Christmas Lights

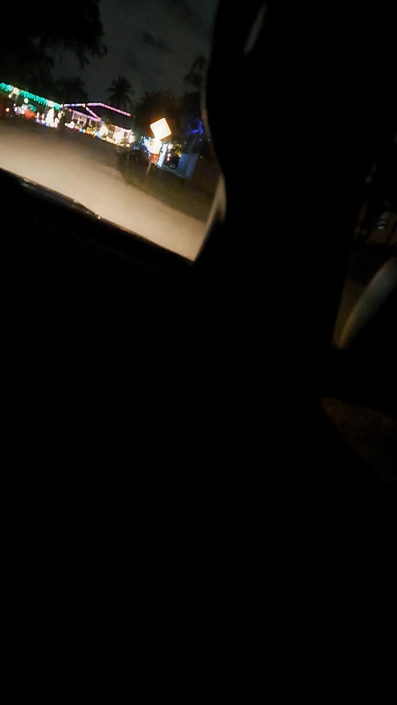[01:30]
I think you can circle that. I think you can. This is the one I was thinking of, though. That I was saying, oh, they always have good Christmas lights down this street.